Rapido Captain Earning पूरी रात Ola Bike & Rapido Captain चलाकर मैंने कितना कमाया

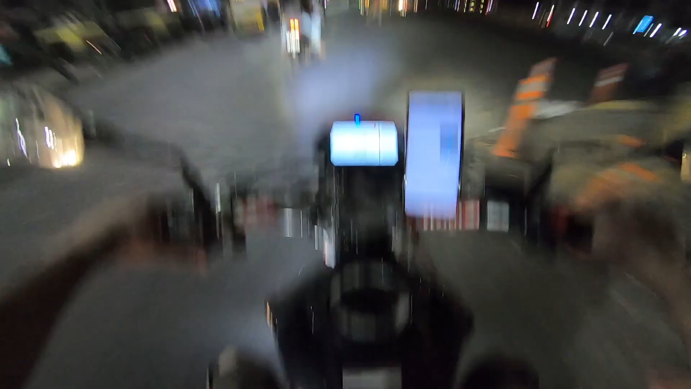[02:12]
हमारे में तो जगह है, पीछे बैठा सकते हम। अब हमारे में तो ज्यादा जगह है क्या? इतनी तेज ये हरा देगा, मुझे पता है ना, इनके पास दो दो लड़की की पावर है। इसलिए हरा देंगे हमें। नोएडा में पुनः आगमन प्रार्थनीय है। लो जी, ये दिल्ली और नोएडा का बॉर्डर आ गया जी, अशोक नगर, इसे बोलते हैं ठेका। यहीं रहते हो आप?
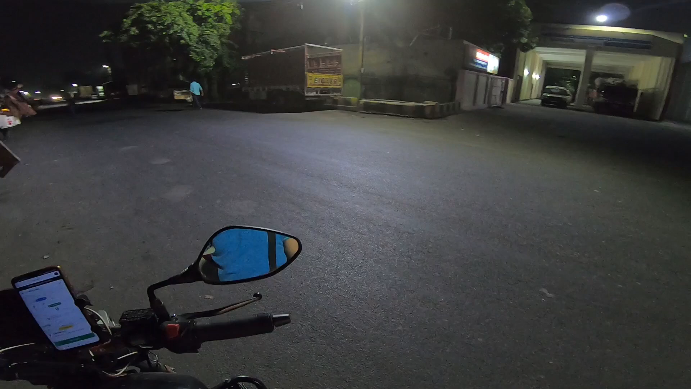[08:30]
तो ये सब फायर स्टेशन की गाड़ियां यहां से वहां तक लगी हुई है, बोले यहां आके वेट करो भैया बिजी जा रहा है, दोबारा कॉल कर लेते हैं। क्या यार फ़ोन ही नहीं उठा रहा अगला बंदा।
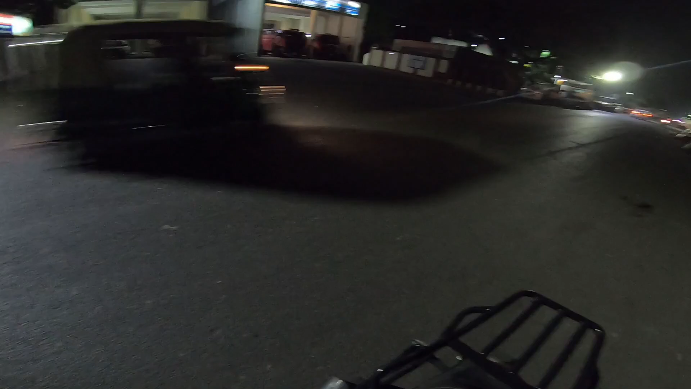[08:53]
रैपिडो के कस्टमर का यही है, मैंने देखा अक्सर ओला वाले ना बिल्कुल एग्जैक्ट सही होते हैं, बट रैपिडो के कस्टमर ऐसे ही करते हैं यार। एक मिनट कर रहा हूँ फिर कैंसिल मार दूँगा।